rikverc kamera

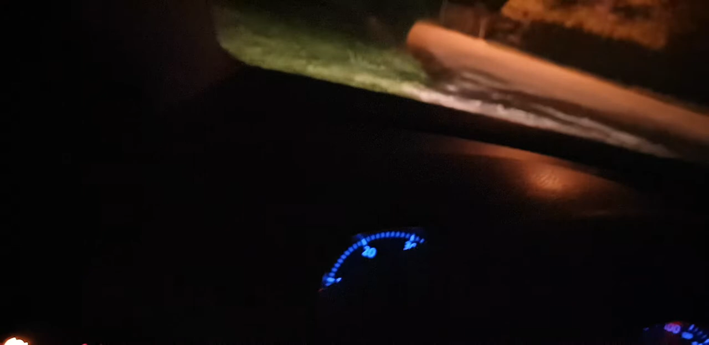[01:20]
4 или 5 е ту ту ова лампица што гори то је от ручни ова пуститћемо и ручну она иначе электронска